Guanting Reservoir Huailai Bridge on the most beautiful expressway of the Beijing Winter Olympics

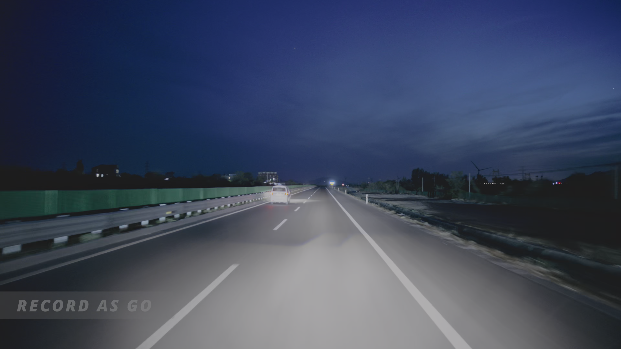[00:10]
Now we have come to Huailai Bridge at Guanting Reservoir, which is one of the most beautiful expressway sections of the Beijing Winter Olympics. Good time. We caught up with the charming Blue Knight. I will take you across the first span suspension bridge in North China. It is a double tower single span suspension bridge with a total length of 1988 meters and a main tower height of 107.8 meters. The bridge width is 33.6 meters.